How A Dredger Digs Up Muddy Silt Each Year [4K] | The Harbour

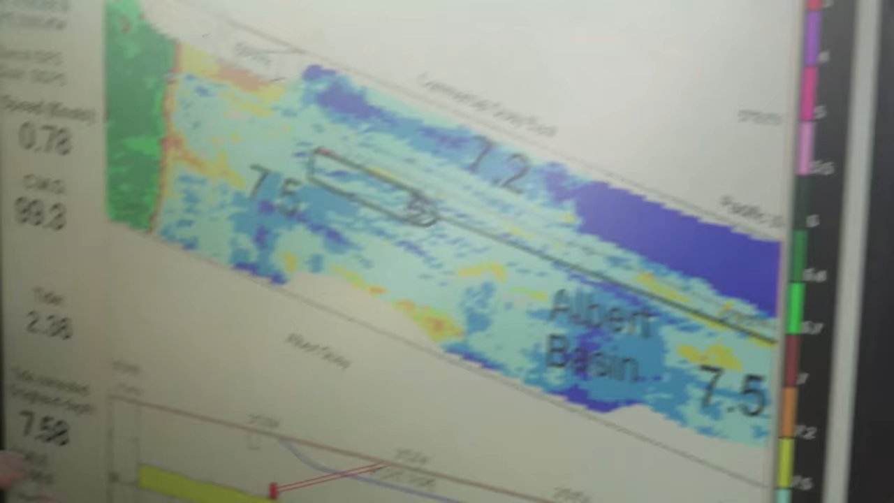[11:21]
And that's the depth at which it's dredging it.
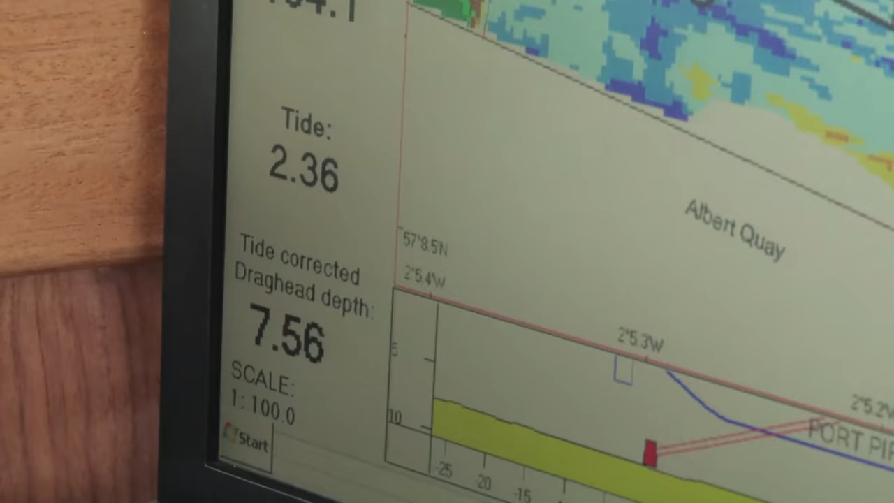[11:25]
The screen also shows how much silt they still need to remove.